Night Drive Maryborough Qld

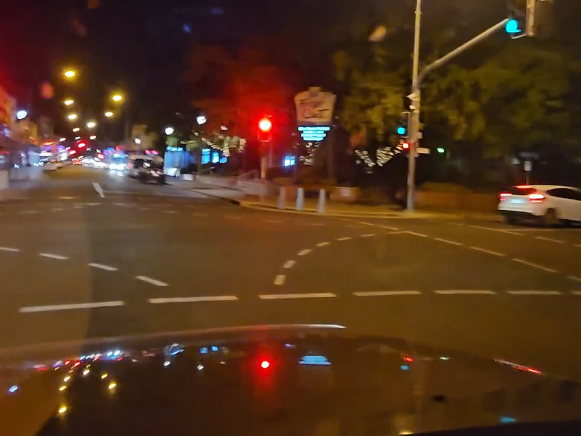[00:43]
City Hall over there. Oh, it's too slow. Hey, go.